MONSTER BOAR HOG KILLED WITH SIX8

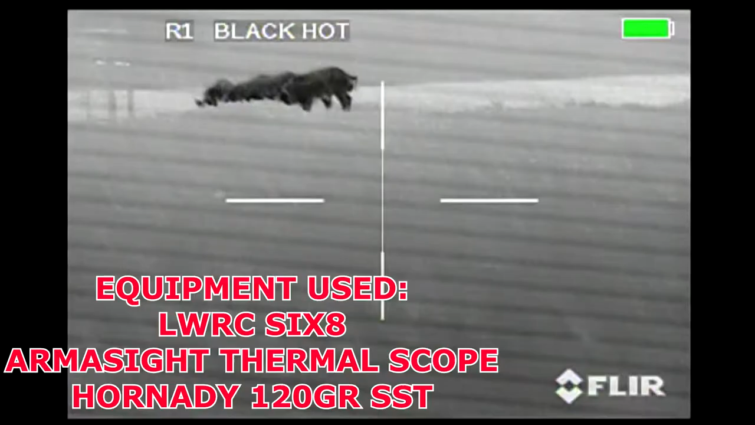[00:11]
In this video we have three shooters and a group of five hogs.
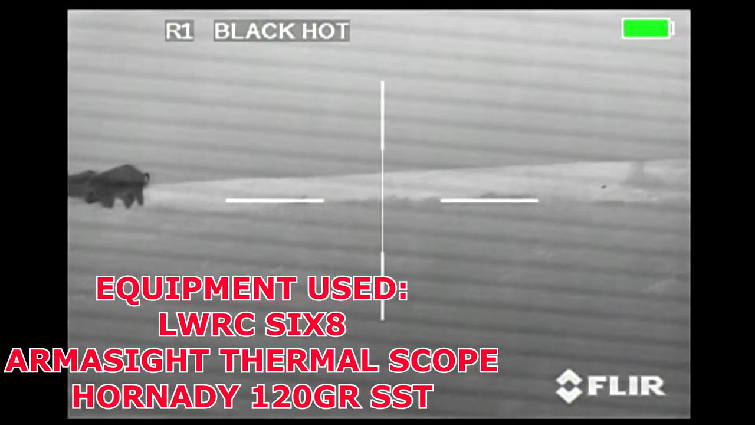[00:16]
These hogs are actually feeding at the entrance to a corral type trap,
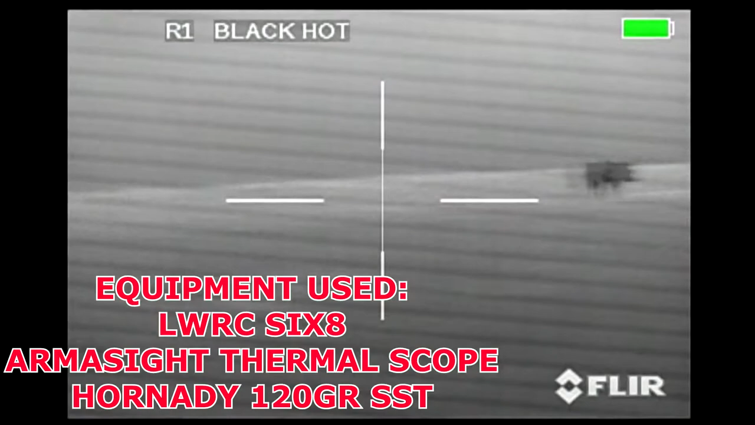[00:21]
but they've been coming for a week and these are older, bigger, smarter hogs that are not actually entering the trap.
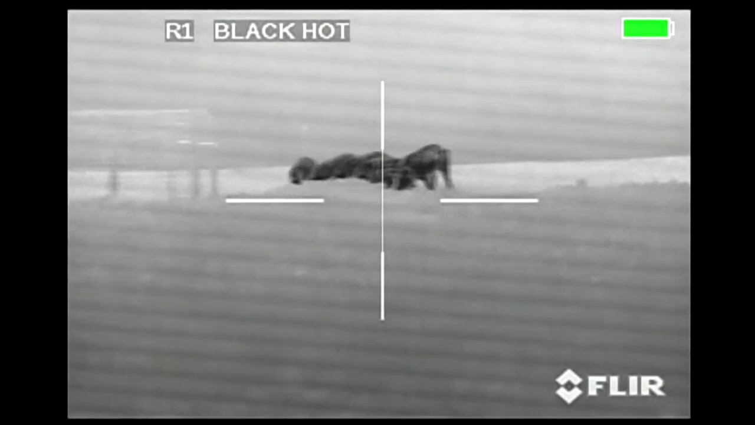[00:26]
They eat the corn right up to it and then stop.
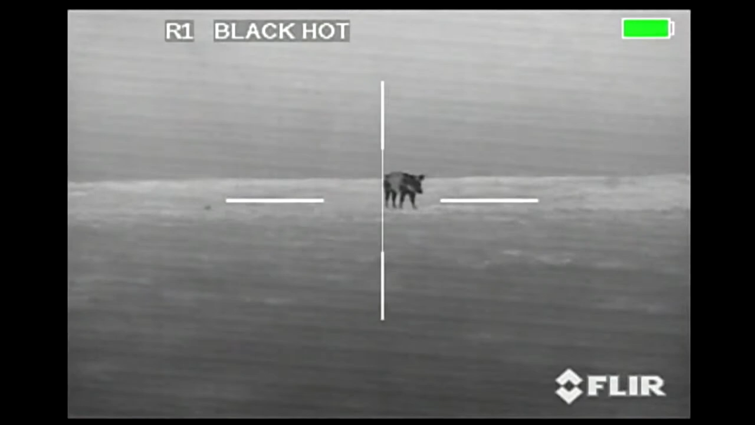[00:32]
This one over to the left is alerted on us, so one shooter is going to take him out. I'm going to take out the third hog in this group and
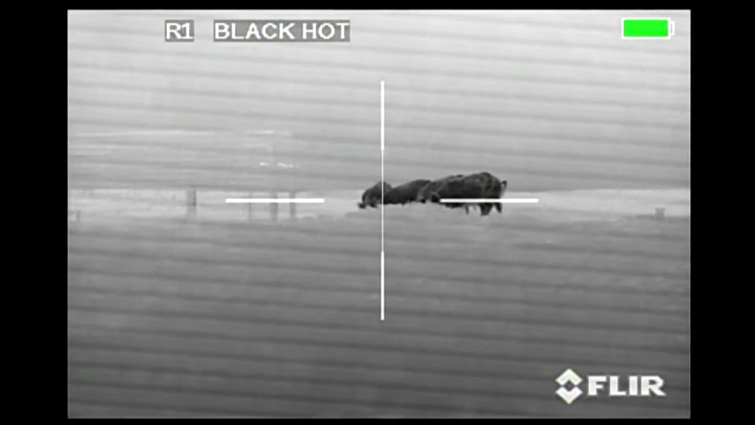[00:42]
then the third shooter is going to take the one closest to us, which is actually the largest hog in this group. What ends up happening is this hog that I'm aiming at right now goes down dead right there.
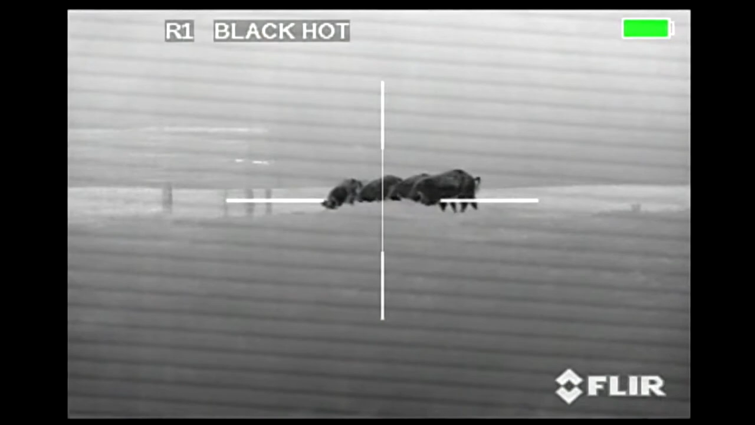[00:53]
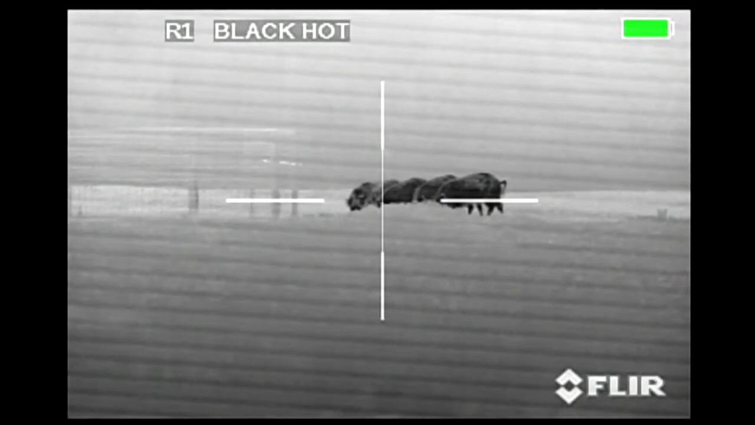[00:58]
The first hog closest to it gets here in the rear leg and you'll see him spin around from the sixth hog.
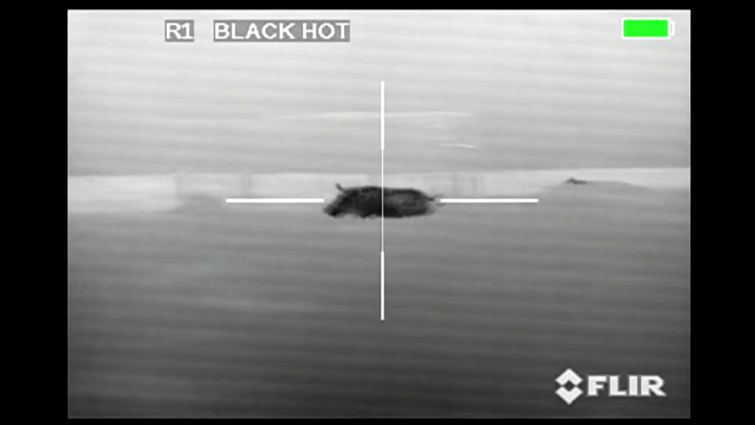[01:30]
Oh, hell, get back up. Tough.
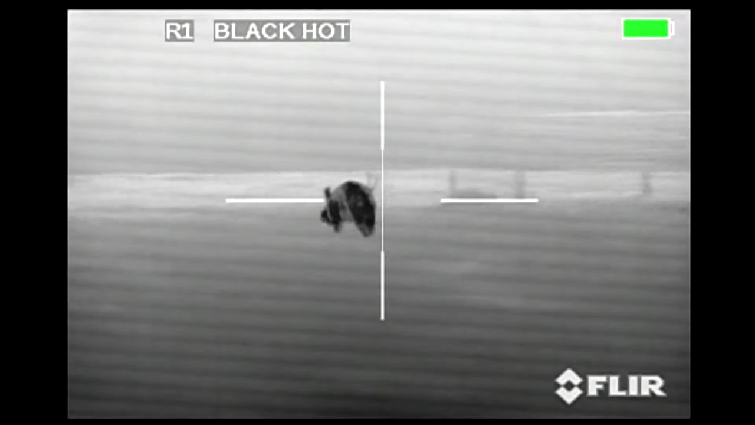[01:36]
God almighty. Did you see him? There you go. We're going to play it back in slow motion.
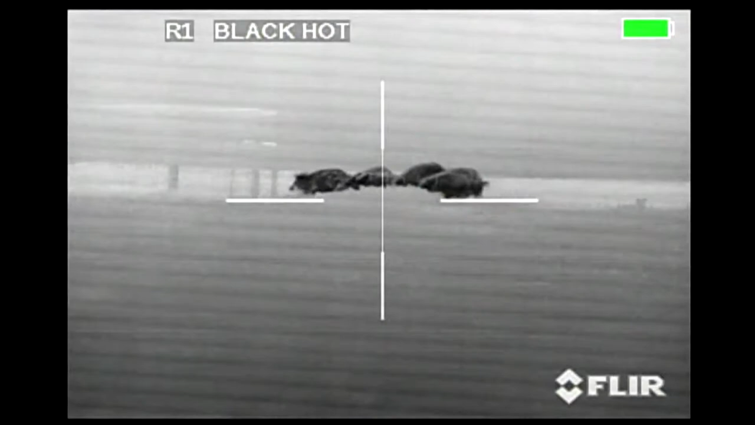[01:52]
The first hog I shoot goes down dead. Doesn't even move. Doesn't twitch anything. They're done.
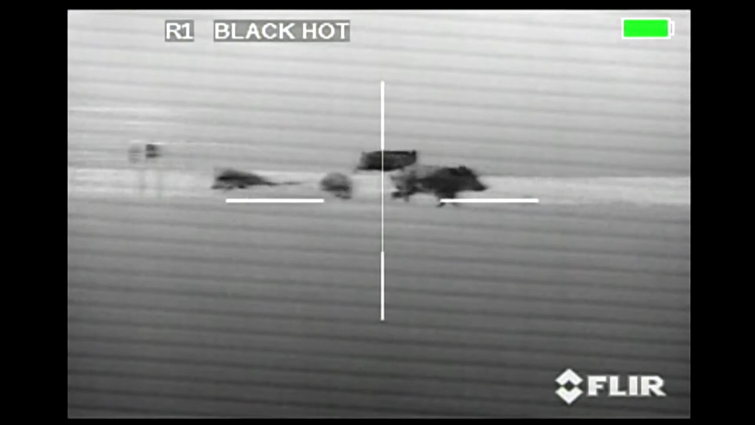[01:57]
You see the hog to the right here. He took a hit to the rear leg.
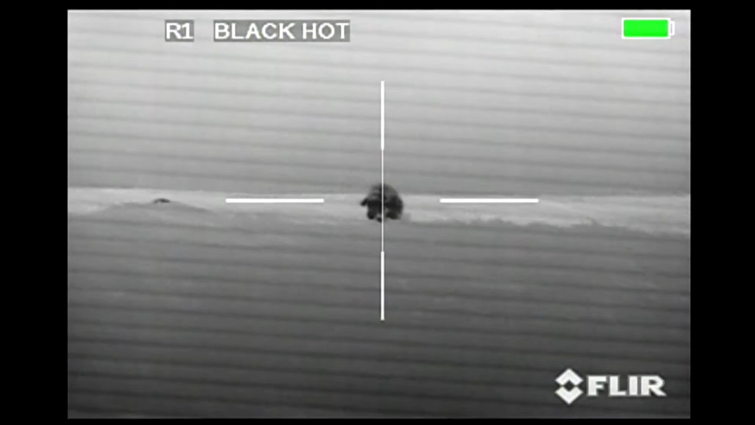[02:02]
It spun him around and slowed him down where he didn't get out of there. So I gave him another shot to the chest cavity there. You saw the hit. This hog took a 5.56 V-Max
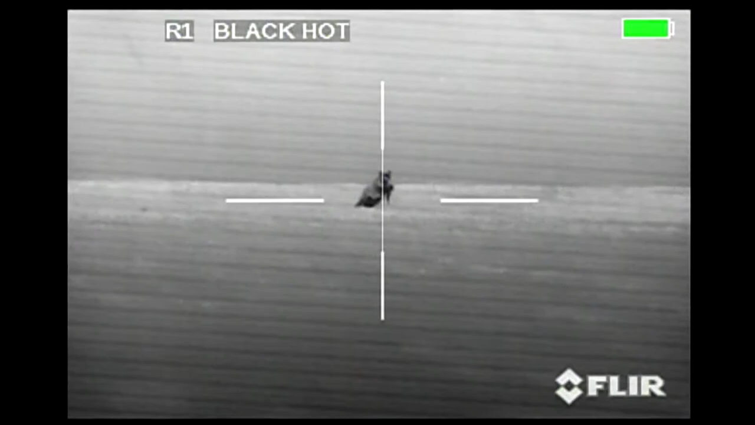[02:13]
to the spine and he was anchored also.
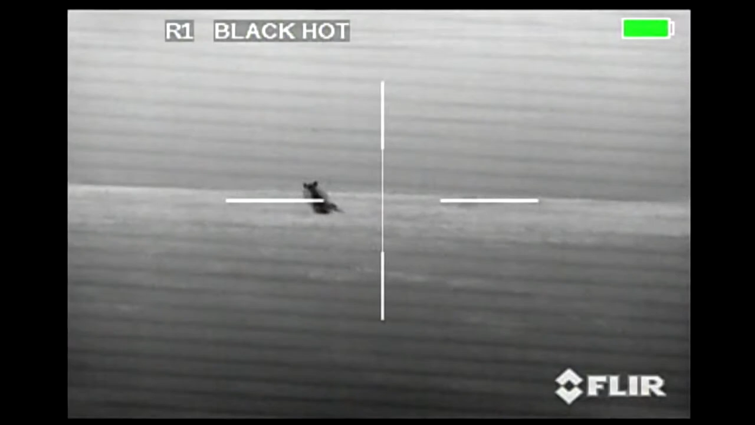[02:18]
I took another shot at him and missed on that one.
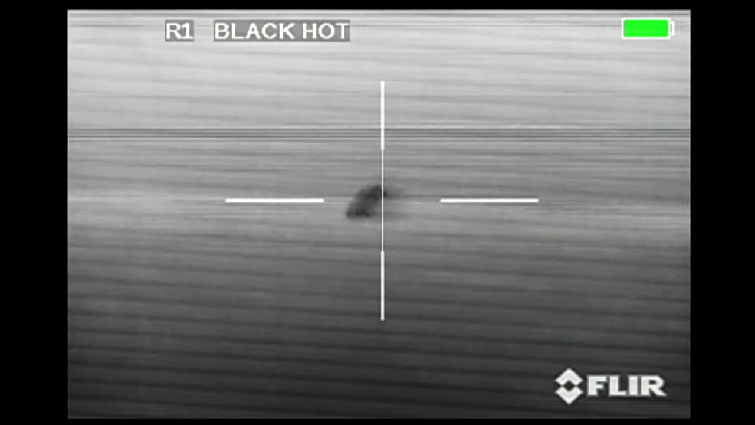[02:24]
This second shot puts him out of his misery and takes him out and he's done.
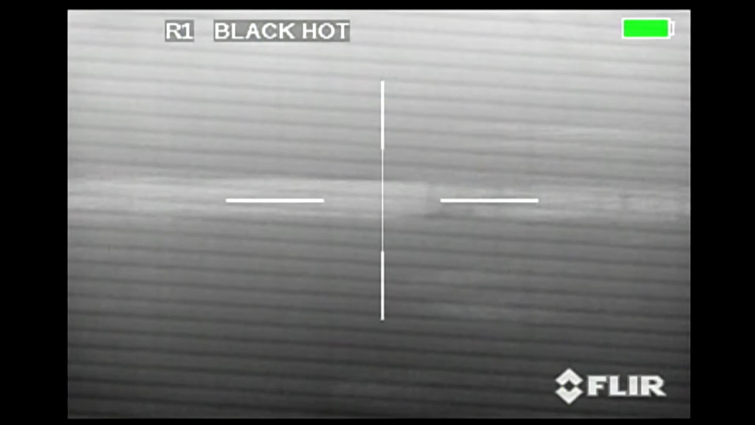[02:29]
Now as I scan back over, just to see if there's any hogs left, any targets left,
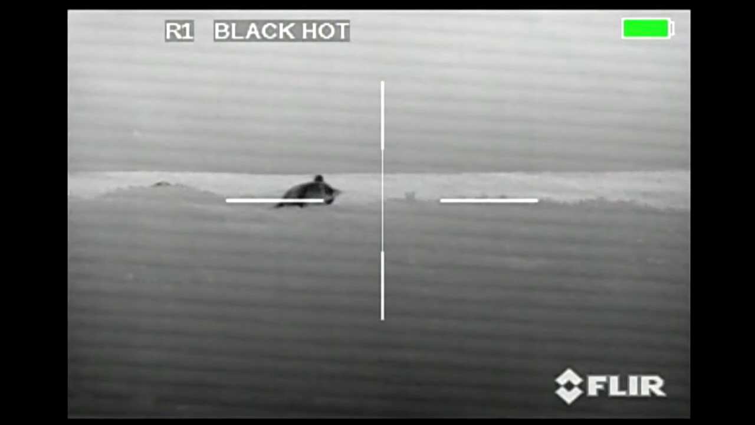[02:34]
this big hog starts to get back up.
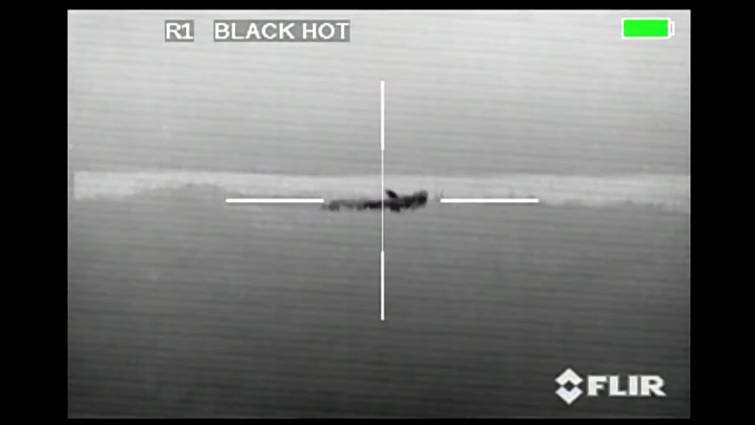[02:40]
Now the first shot, like I said, it wasn't a vital shot. It wasn't a leg shot. It just spun him around.
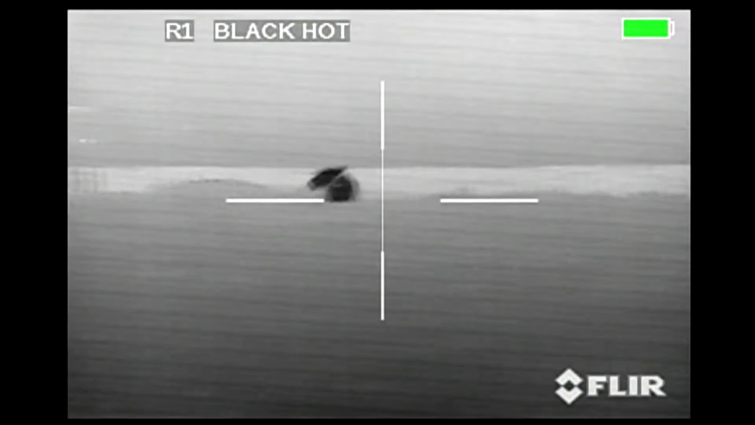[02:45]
But the second one was straight to the chest. There's a third shot on him.
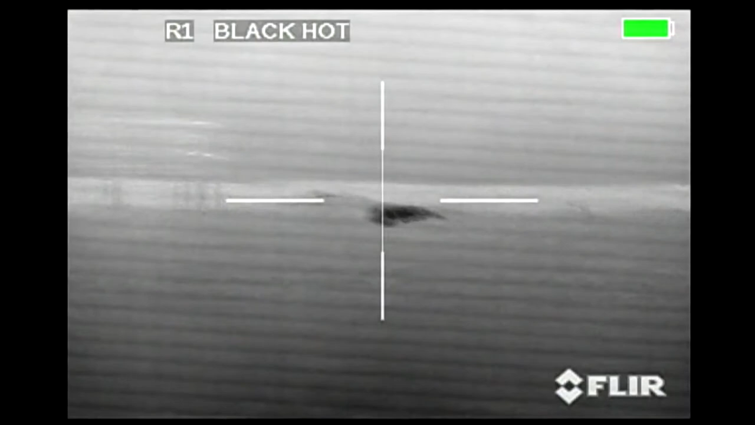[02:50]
That one went into the chest again.
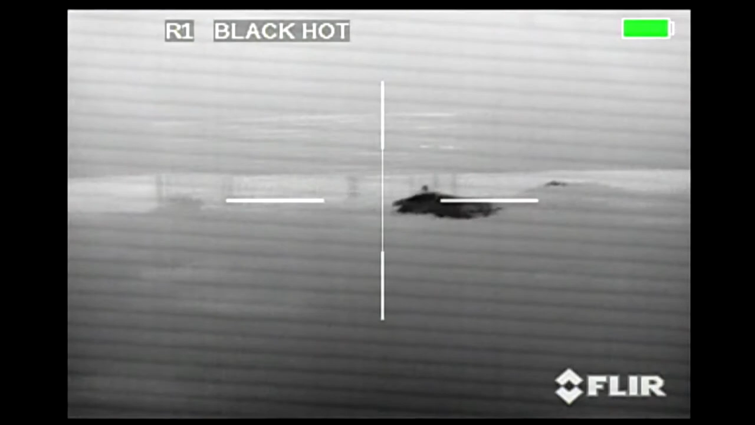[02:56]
This is a 6.8 shooting a 120 grain SST bullet. It's a devastating round.
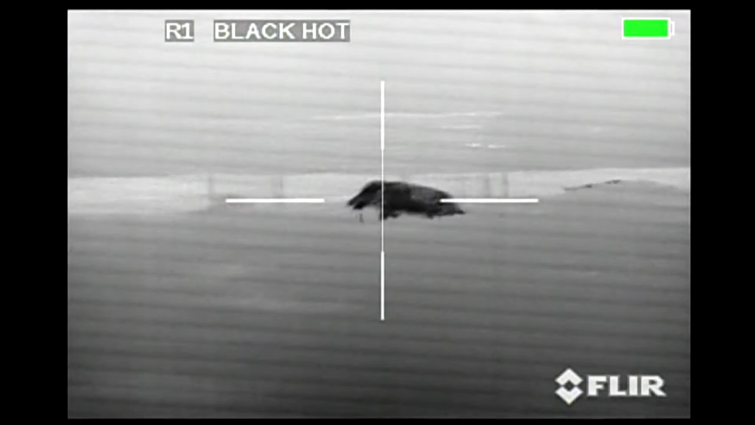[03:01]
It's very effective and it's close. You see his lungs and his heart are taken out.
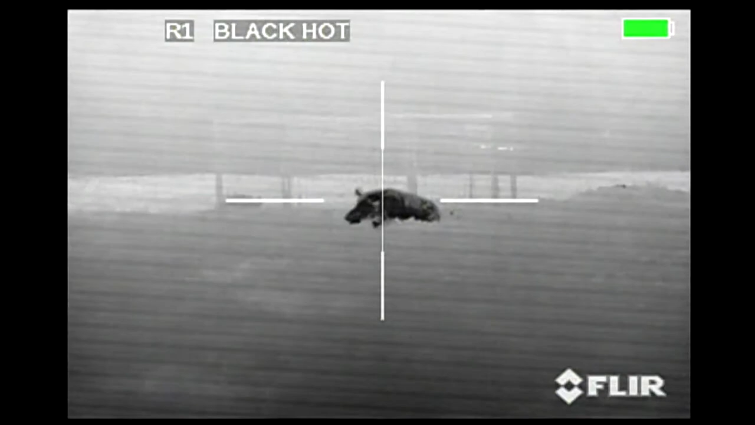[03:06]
But this boar just does not want to stop. There's the fourth hit.
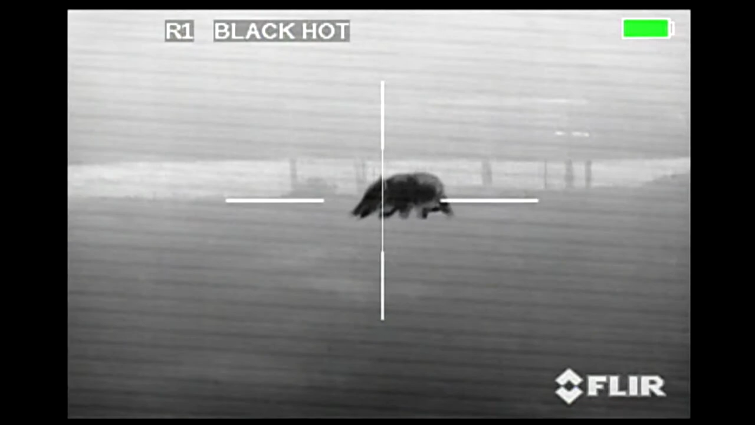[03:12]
It hits him in the neck again.
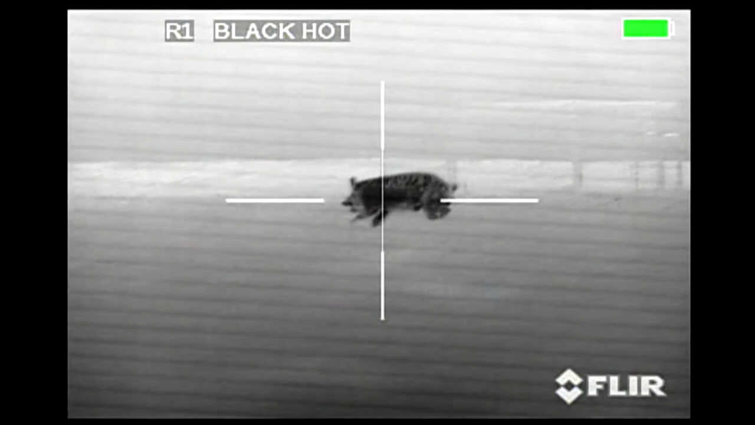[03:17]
Fifth hit, I shoot him right behind the shoulder trying to take out his heart and legs and stop him again.
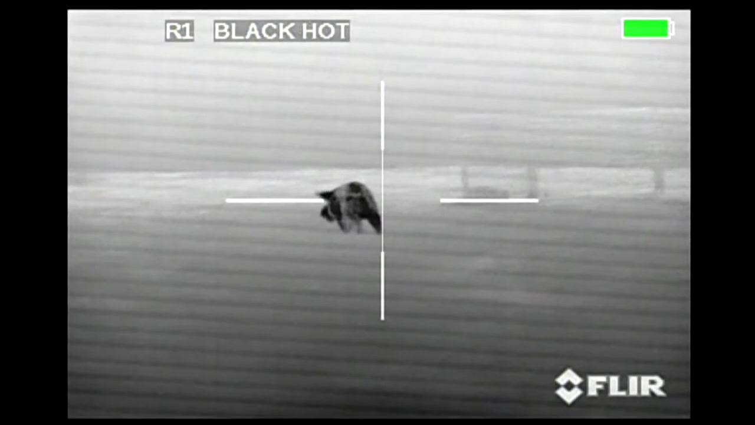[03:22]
He is still going.
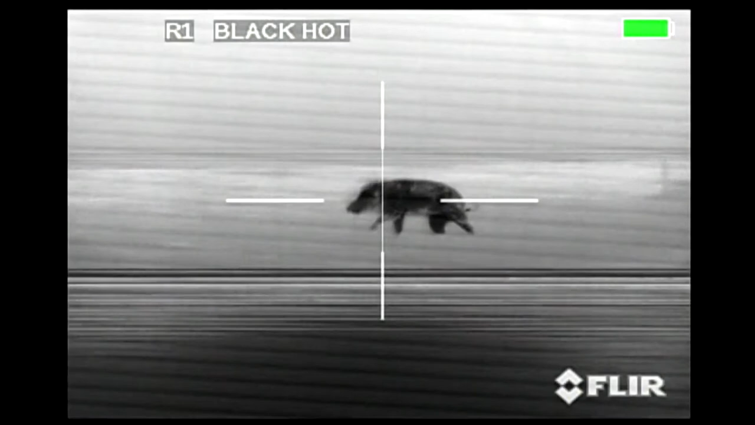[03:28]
And finally one more to the neck. And he still tries but he's done and he expires here.
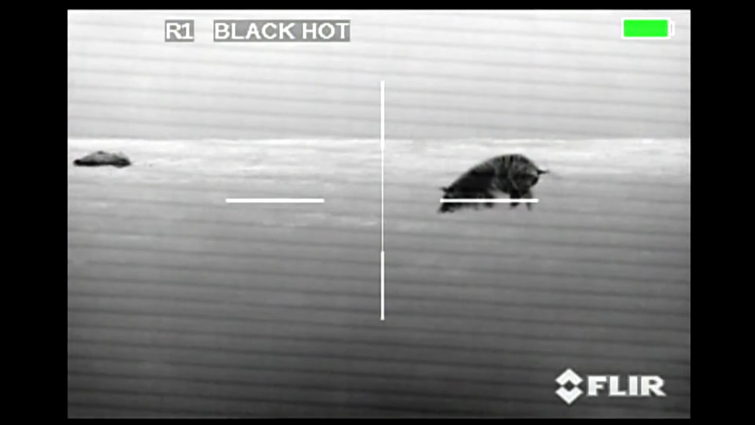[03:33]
This is a very effective caliber and a very effective bullet.
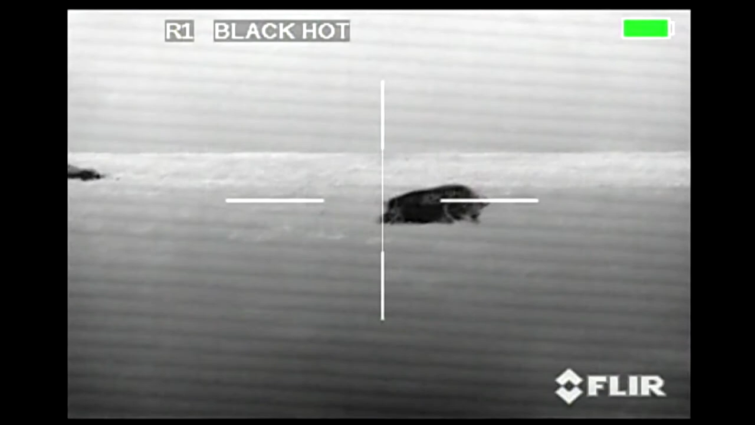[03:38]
This hog was at least 300 pounds.
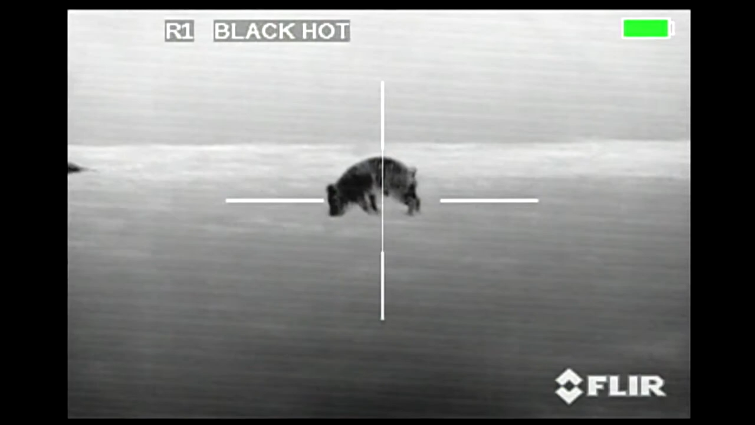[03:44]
I didn't have scales and I didn't have my measuring tape. He's probably a little bit more. But they are tough.